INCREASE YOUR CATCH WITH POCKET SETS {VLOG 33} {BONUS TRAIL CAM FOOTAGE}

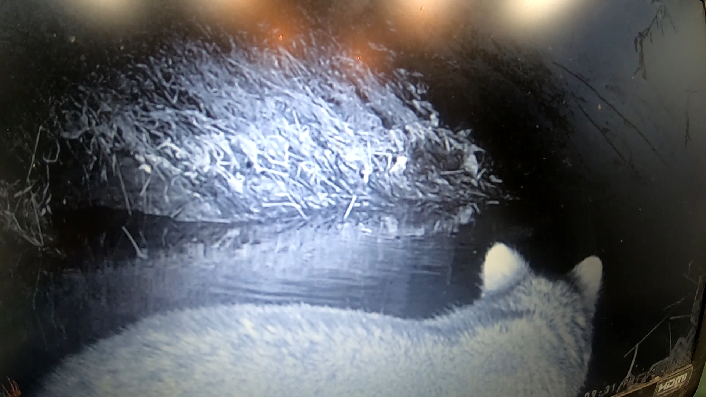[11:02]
So we had a coon playing around there. He's still playing around here. Not in the trap.
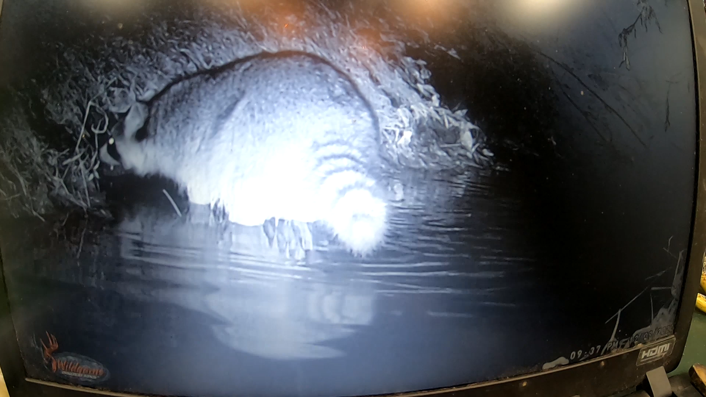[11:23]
Gone again.
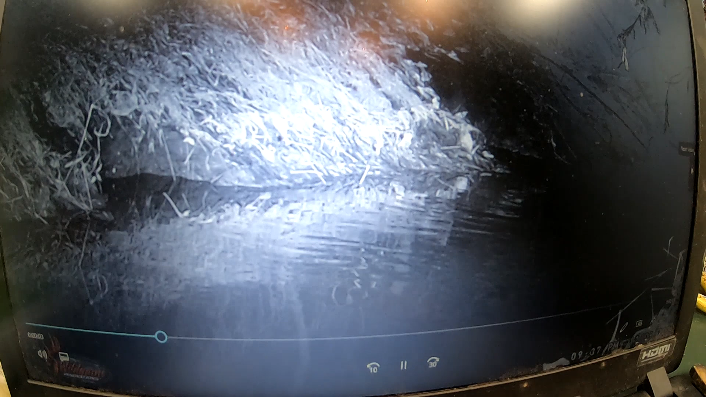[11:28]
Didn't get caught. Unless I'm going the wrong direction.
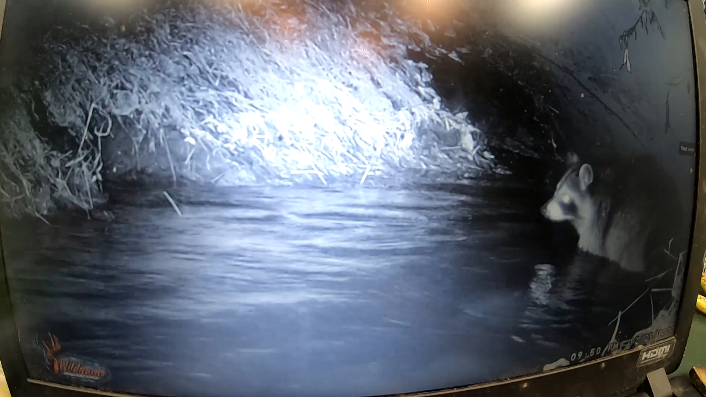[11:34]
Here he comes. Here he comes. We got him. You'll see there was one over here sniffing right there. He's sniffing the camera. He's like, what's up?
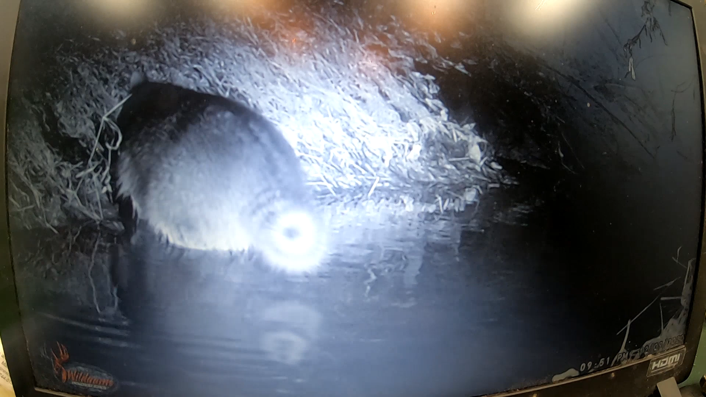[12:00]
I'm going to get caught. Like, Boomy's just in the trap. Just a split second and Boomy's in the trap.
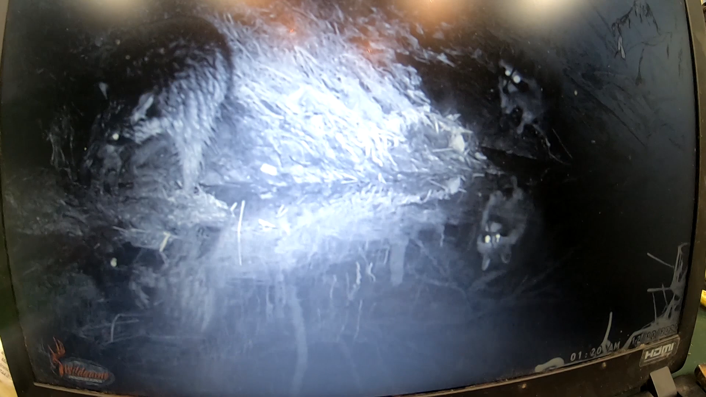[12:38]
Listen, here he is. He's not in it yet. It doesn't look like. If he is, he's just sitting there eating it.